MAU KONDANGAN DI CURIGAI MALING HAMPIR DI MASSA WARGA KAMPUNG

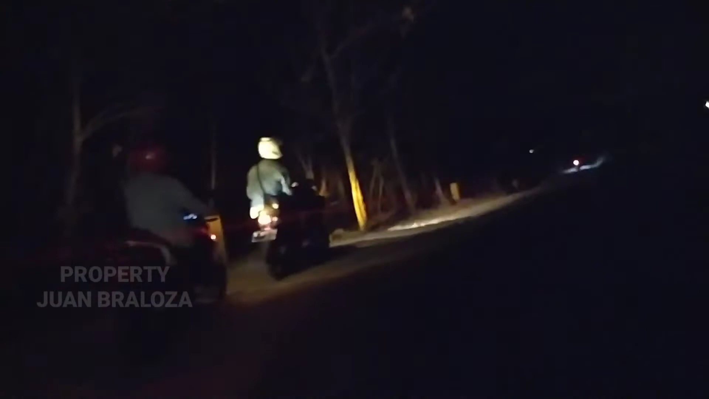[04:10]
Jalannya luar biasa ya. Sayangkan jam 11:30 masih di jalan.